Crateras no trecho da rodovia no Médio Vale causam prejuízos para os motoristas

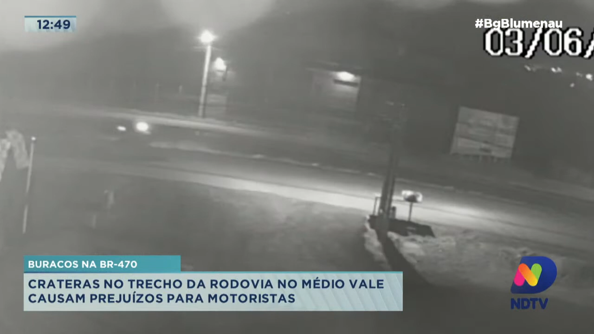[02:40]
E aqui, inclusive, na sexta-feira à noite, nós temos uma imagem que a NDTV conseguiu aqui com comerciantes de uma motociclista que se acidentou nesse buraco, nessa cratera. A imagem, a câmera de monitoramento mostra, né, bastante escura, na sexta-feira à noite, a motociclista cai no buraco e acaba caindo na moto. Ela se machucou, ficou ferida, segundo o relato aqui de um comerciante que nós conversamos, e ele fala mais sobre esse drama que os motoristas têm vivido ao cruzar a BR-470 aqui no Vale do Itajaí.